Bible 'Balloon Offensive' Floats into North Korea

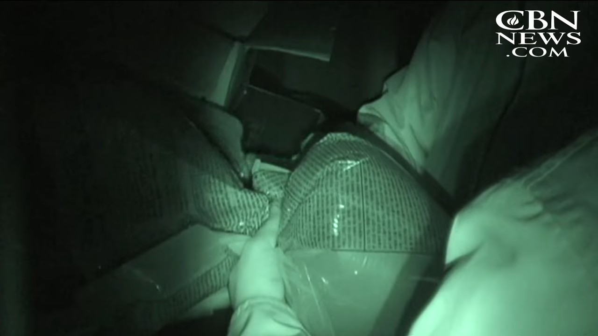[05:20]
Using the cover of darkness, Peter's team continued to deploy hundreds of balloons at multiple locations.
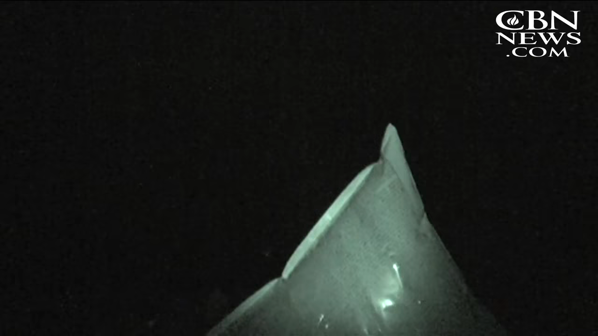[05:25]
Today the wind conditions have been good.